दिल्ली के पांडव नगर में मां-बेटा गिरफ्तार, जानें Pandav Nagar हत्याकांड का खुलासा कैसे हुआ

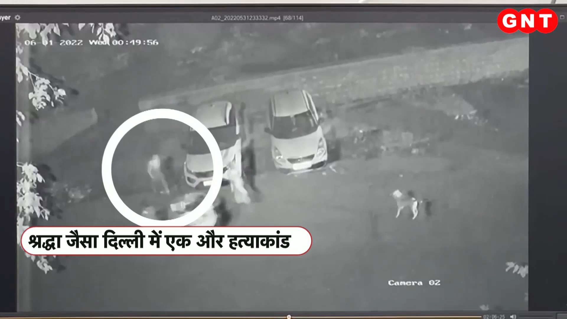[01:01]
अंजन दास की मौत के रहसे पर से परता उठने में खरीब 6 महीने का वक्त लग गए और इस राज को बे परता किया एक CCTV फुटेज ने खातलों के मनसुबों को नाकाम कर दिया
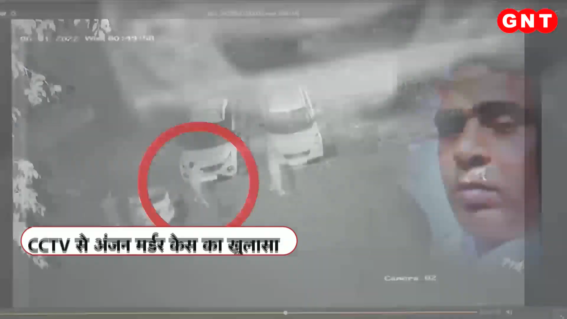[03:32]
पहली नजर में ये लगता है कि ये लोग आम लोगों की तरहा किसी कूड़े को पुड़ा डालने वाली जगह पर फैकने जा रहे हैं पुलिस के मताविक वास्तों में वो लोग अंजन दास के शरीर के खुपरों को ठिकाने लगा रहे हैं